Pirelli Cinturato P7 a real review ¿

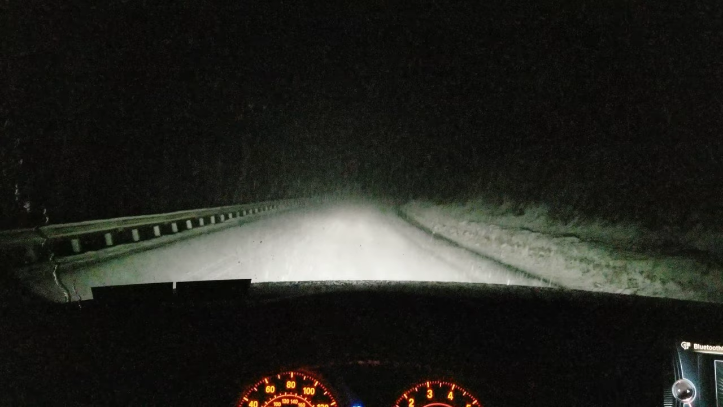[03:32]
So it's, uh, this is pretty warm. What is it? 30? I don't know. It's 31. So the snow is pretty wet and slippery. Uh, I got traction control off and it's gotten drive and we're just going to see if, uh, she spins or what goes on here. It's a really steep hill. Oh man. Oh, a little bit of, a little bit of slippage, but it, it like slips and then it grips, you know, they do dig.
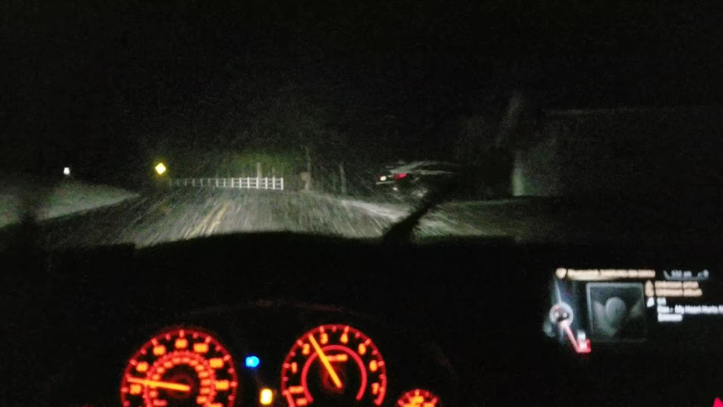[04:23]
What in the hell is that? It's good at dodging, uh, trash cans and possums. Dude, you'll never know what you'll see up freaking four in the morning coming through the mountain. So it was funny, uh, right down over the hill, just rain.
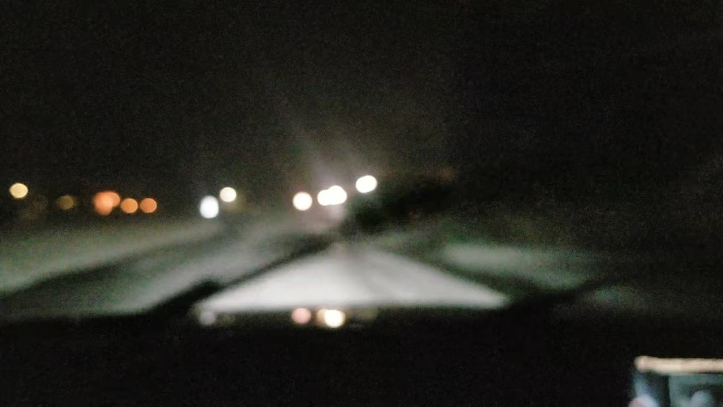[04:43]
And I was down a little bit further south today and it was, uh, 60 degrees. And now it's like, uh, yeah, mountains, elevation.
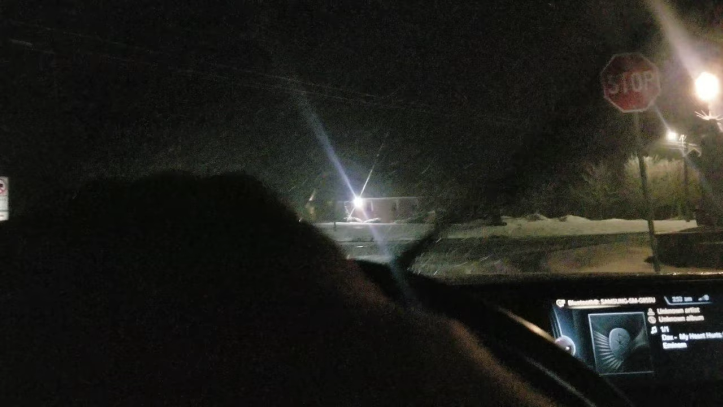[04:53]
Yeah, she stops pretty good. That's why they're not bad for snow. Definitely not the best, like a, like a winter, like a full winter tire. They'll get you through stuff like this. But if you have like some kind of like, you know, six to nine inches, I wouldn't really trust them. You know, if you get some kind of random snowstorm, we've got a couple inches here or there. Let's try the brakes again.